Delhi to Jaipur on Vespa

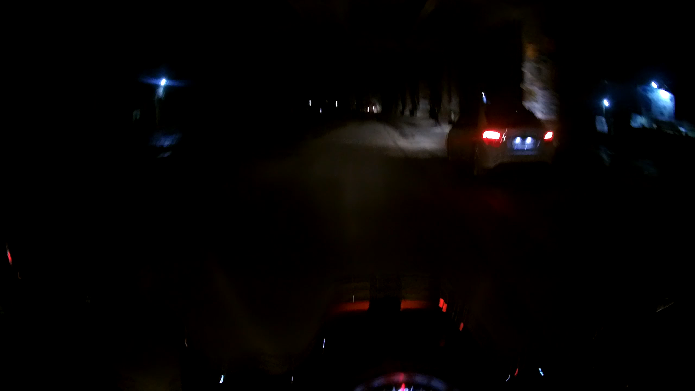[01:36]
एंड द रिजल्ट्स कुड बी फैटल
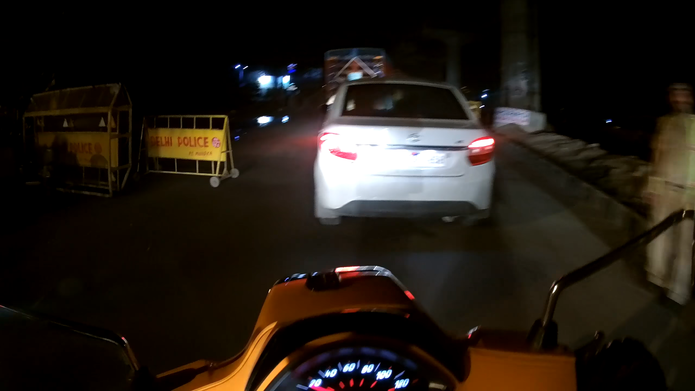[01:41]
बाय बाय ठुल्लो आई एम गोइंग ऑन अ रोड ट्रिप सो हियर दे आर प्रशांत ऋषभ
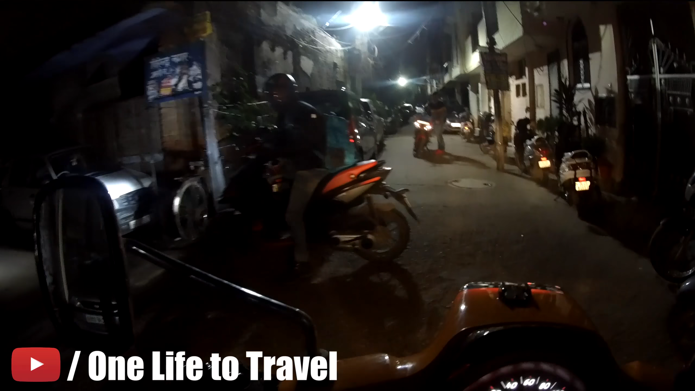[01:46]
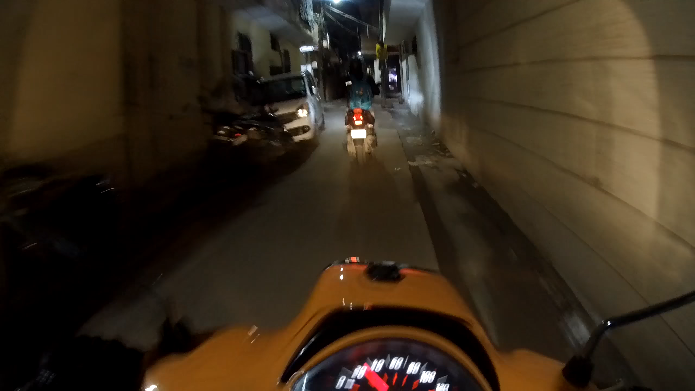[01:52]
सो प्रशांत इज राइडिंग एन एप्रिलिया SR150
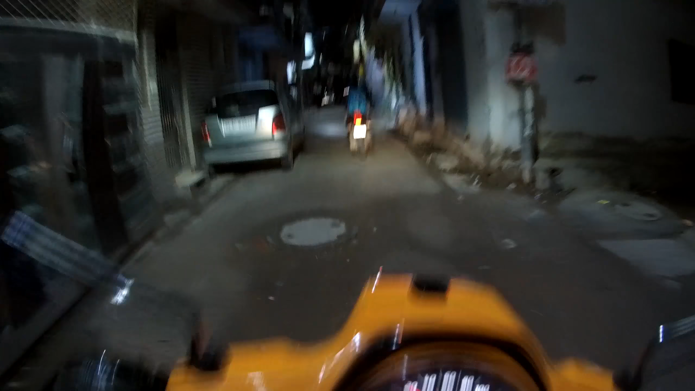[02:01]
एंड मेरे पीछे ऋषभ हेल वी राइडिंग RS200 पल्सर RS200
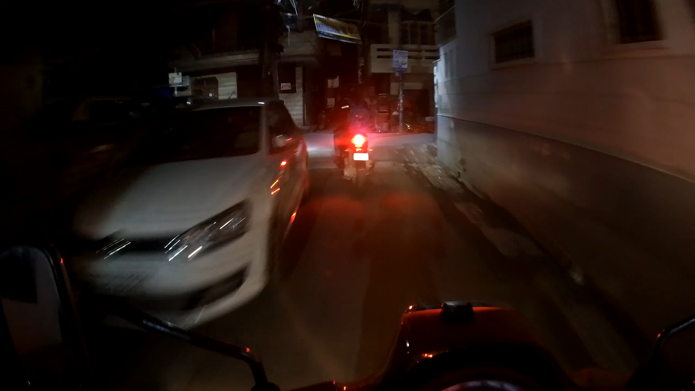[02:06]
और मैं हूँ इस वेस्पा पे
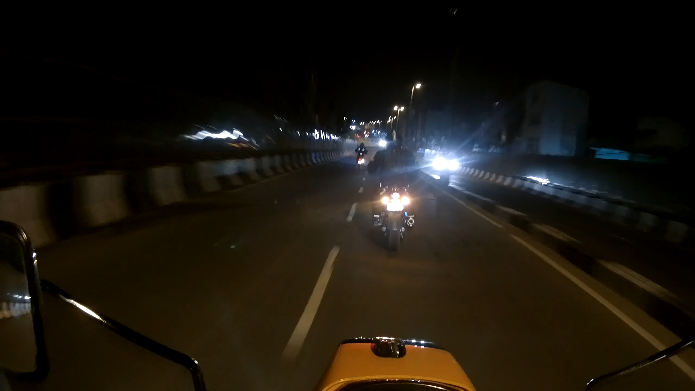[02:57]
एंड उसके पीछे दिल्ली बाइकर ऋषभ उसके पीछे नितेश भैया एंड मैं सबसे पीछे
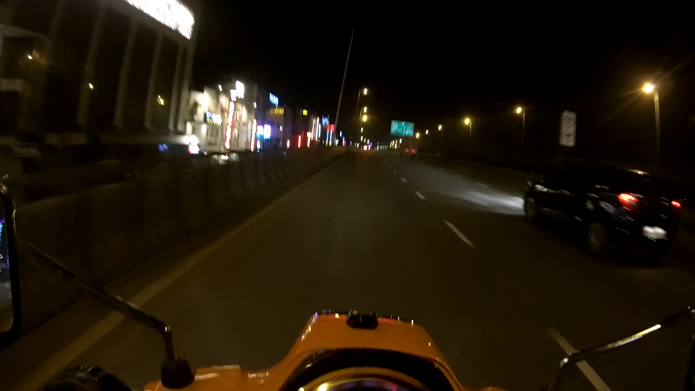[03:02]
तो गाइस जयपुर इज 250 किलोमीटर स्ट्रेट एकदम एंड लेट्स गो